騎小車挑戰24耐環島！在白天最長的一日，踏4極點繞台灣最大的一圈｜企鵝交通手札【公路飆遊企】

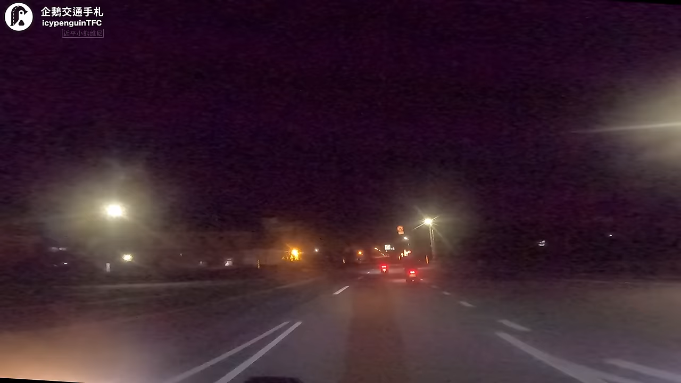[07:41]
揚鑣了彰化 雲林 嘉義路段的台61線幾乎沒有完整的測車道走在穿越海線各大市政的台17線變成騎小車24奈最好的選擇看右邊的西濱公路我們沒辦法走只能走在左邊這一條台17線上面而且還要等一堆紅綠燈實在是有夠比喻的你看右邊的麥寮不夜城啊一閃一閃亮晶晶欸巴黎汽車旅館
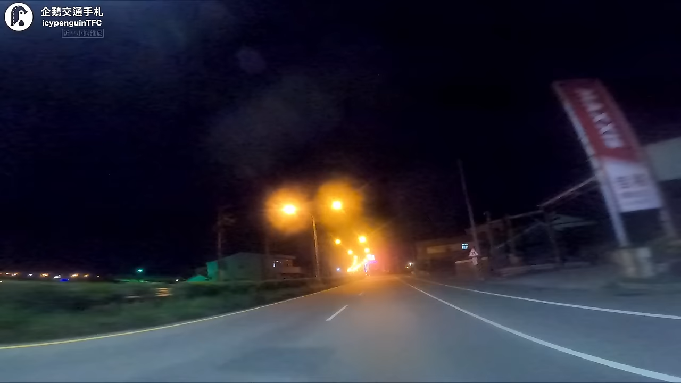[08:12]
越琴Motel麥寮這邊到底是有什麼特殊產業鏈需要這麼多旅館這麼多汽車旅館還是說因為這邊的那個員工上下班時呃 員工離家太遠了所以說呢他需要汽車旅館來稍微疏壓一下口湖休息站這次來口湖完全不停口湖休息站啦
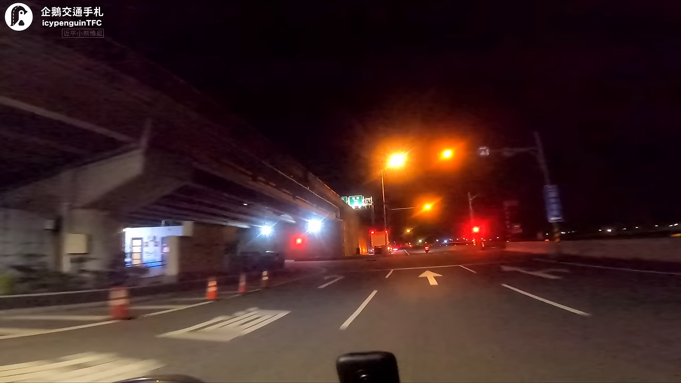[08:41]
跨越巴掌溪終於要進台南啦
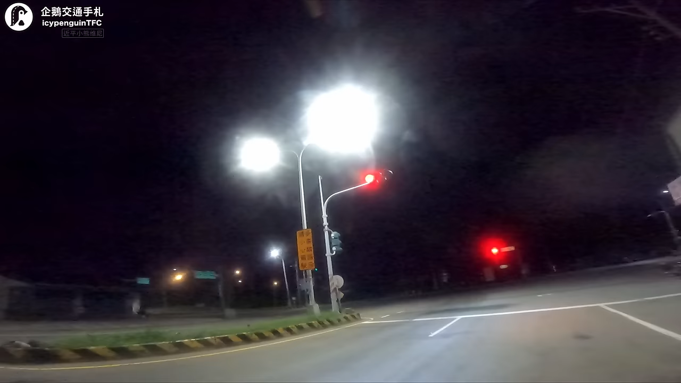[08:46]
我們終於快要到台灣吉西點了
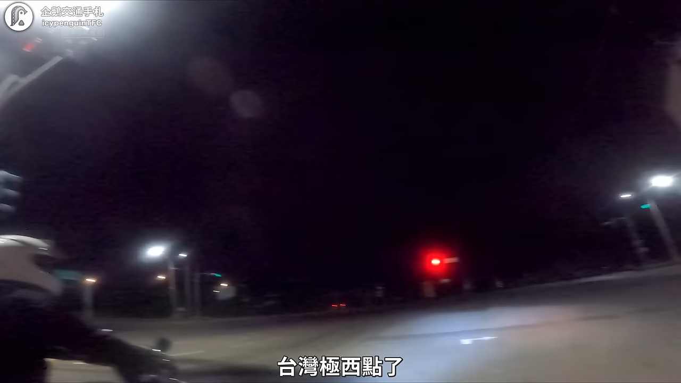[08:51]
對啊,為什麼我們從最極北到極西這麼遙遠呢好暗啊
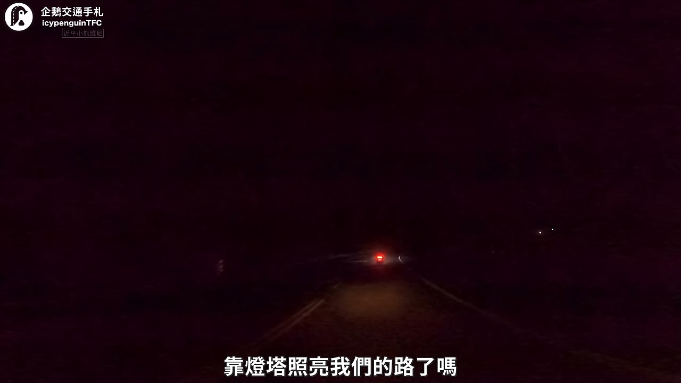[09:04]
我們現在真的只能靠燈塔照亮我們的路輪了嗎是不是前面那一個,在閃的
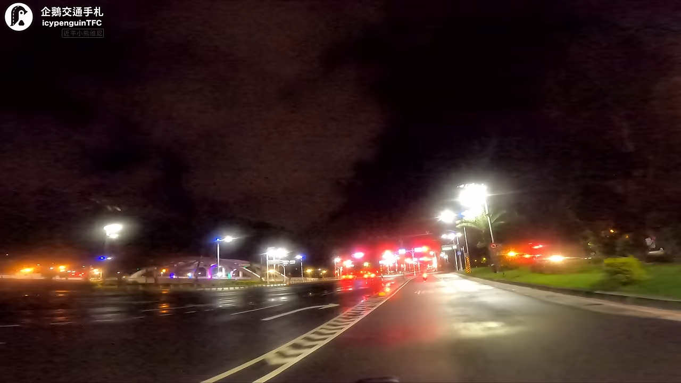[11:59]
我真的覺得太有毛病了欸呦,40然後這個車道比較帥這個車道比較帥然後這邊60大家看看在前往天堂之前先經歷地獄般的磨難高雄市區的道路規劃看了真的只有慢慢的問號瞬間又意識到為什麼買了CBR300R之後就不再想要到大台北以外的地區騎白牌機車的原因本來以為可以在深夜快速通過的高雄市區在滿滿的紅綠燈跟側速照相之下硬
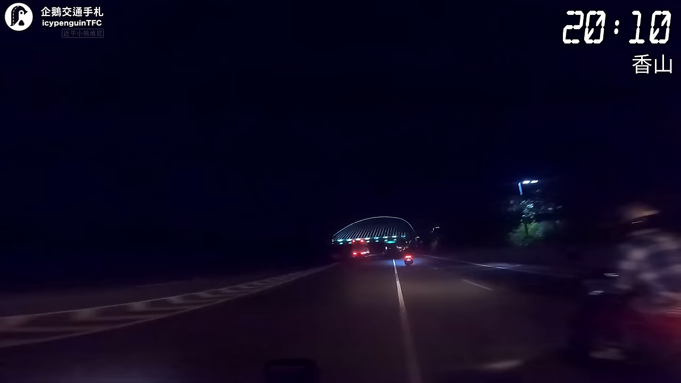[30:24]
我們又回到西濱下面了啦喔 爛路我們這次來口湖完全不停口湖休息站啦